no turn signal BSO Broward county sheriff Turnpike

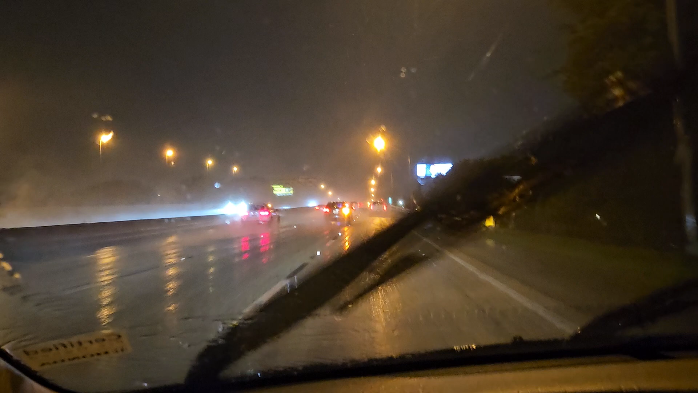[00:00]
with his lights on, no emergency. Brake checking people in the rain. Probably got an office shift on the way home. Causing a hazard for no reason.